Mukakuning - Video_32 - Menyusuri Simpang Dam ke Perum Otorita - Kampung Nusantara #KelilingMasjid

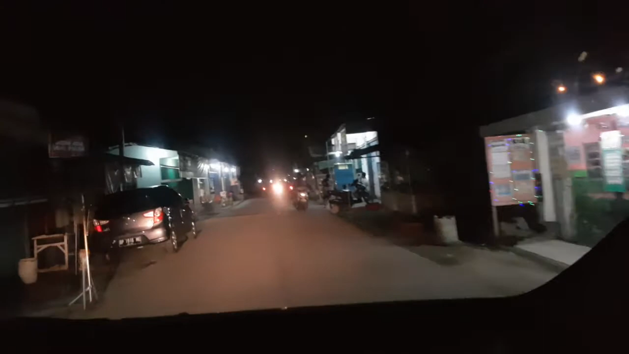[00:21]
Miring ya videonya. Gue mau nyari masjid yang agak masuk ke dalam di simpang dam yang masuk ini. Jalannya anak polisi tidur.
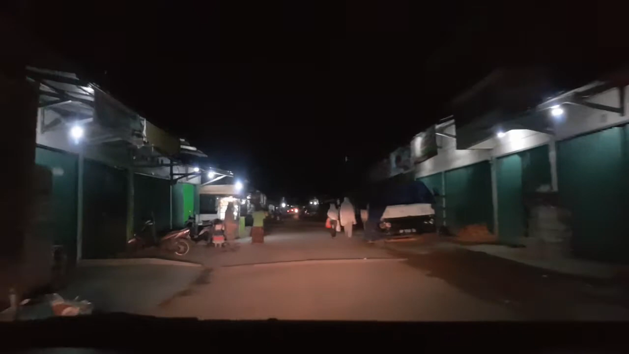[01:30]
Ada rukun-rukun masuk ke sini. Sebelah kanan saya, ya, kalau saatnya lompat pagar, yaitu di kawasan industri Batamindo yang ABB.
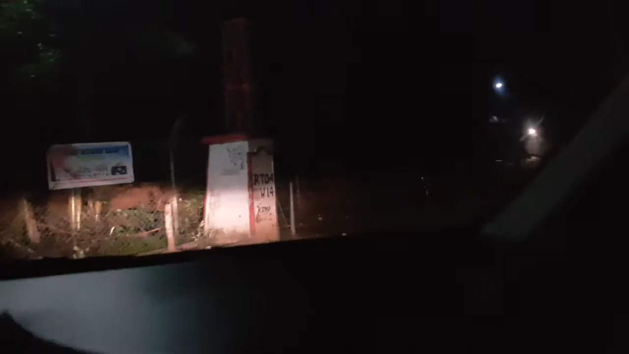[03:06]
Itu masjidnya di atas, kayak dah ketemu masjidnya.
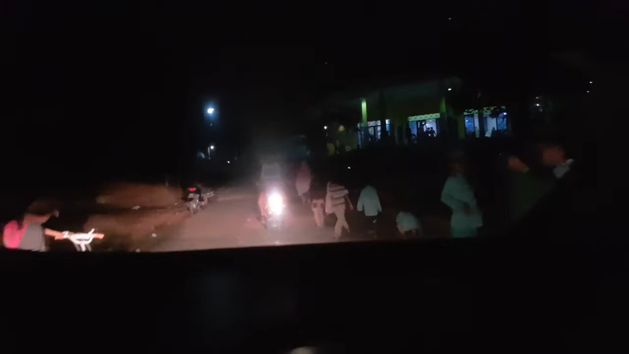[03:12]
Saya parkir di sini aja yang dekat.